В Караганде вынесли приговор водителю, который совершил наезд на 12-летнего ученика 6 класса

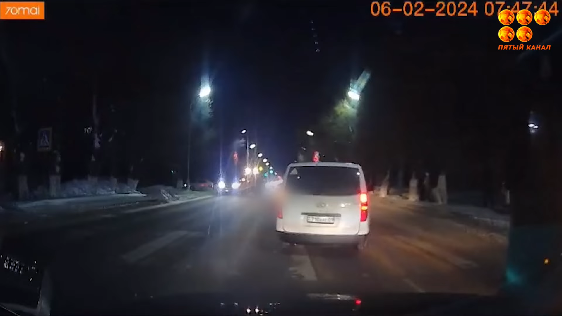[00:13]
ДТП произошло в 7.47 утра 6 февраля на пешеходном переходе по улице Манжолова, когда мальчик направлялся в школу. Ребенок прошел половину дороги и ступил на вторую половину. В это время его сбил в внедорожник, протащив несколько метров. Ребенок поступил в больницу в состоянии клинической смерти. Спасти ребенка врачам не удалось. По словам 51-летнего водителя, он не заметил пешехода, поскольку было еще темно.